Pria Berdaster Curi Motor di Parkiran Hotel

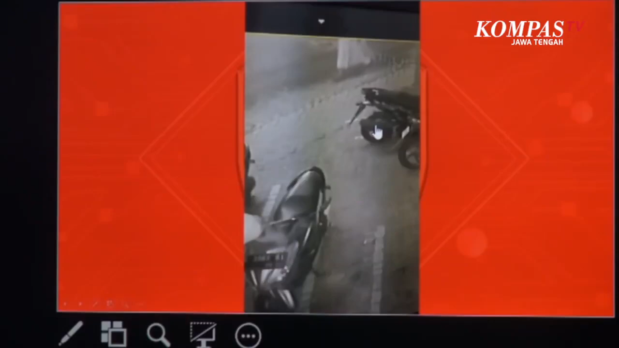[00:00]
Tindak pencurian sepeda motor di mana pelaku adalah seorang laki-laki yang beraksi dengan mengenakan pakaian perempuan daster terjadi pada 14 April lalu.